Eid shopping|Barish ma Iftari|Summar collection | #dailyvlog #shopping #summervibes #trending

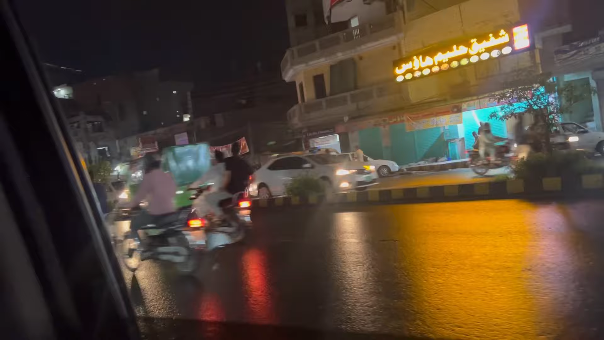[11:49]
بارش کے بعد روڈز بھی اتنی نیٹ اینڈ کلین لگ رہی تھی ہلکی ہلکی بوندے آ رہی تھی گھاری کے اندر جو بہت اچھا فیل ہو رہا تھا ماما مجھے ڈانٹ رہی تھی کہ گھاری کا شیشہ بند کرو لیکن نہیں میں نہیں کری تھی میں ان کا بہت اچھا فیل ہو رہا ہے ذرا تازہ ہواوی بندے کو لینے چاہیے آٹھ بجے
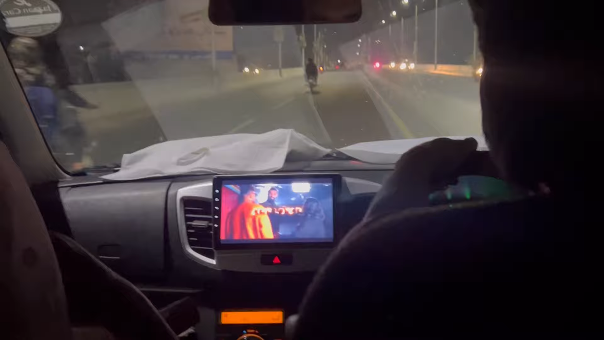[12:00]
کا ٹائم تھا تقریبا ہم لوگ گھر کی طرف جائے رہے تھے کہ اتنی زیادہ کالے بادل آ گئے ماما تو ڈڑی گئی کیونکہ اس موسم میں ماما کہہ رہا تھا کہ مناسب نہیں ہے گھر سے نکلنا یا زیادہ دیر
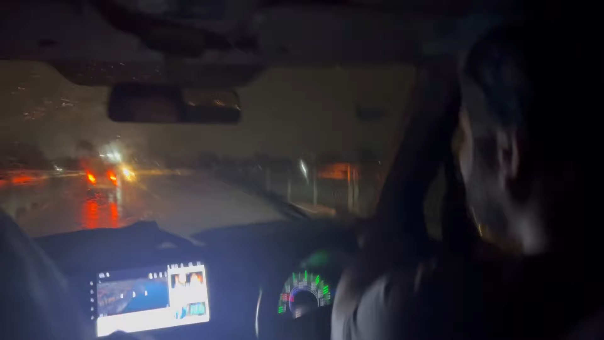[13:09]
بھی نہیں تھا کوئی شیڈ بھی نہیں تھا کہ جہاں پہ ہم گھاری کو کچھ دیر کے لیے پارک کر دیں یہ دیکھ سکتے ہیں آپ لوگ کتنا زیادہ تھوڑا سا